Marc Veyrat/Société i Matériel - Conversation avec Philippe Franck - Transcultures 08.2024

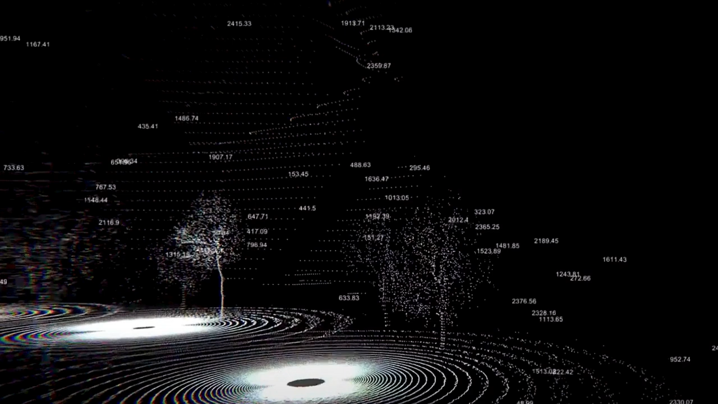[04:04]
Et donc, on va percevoir un environnement qui est un environnement recréé à partir de la 3D, mais comme si on était une machine.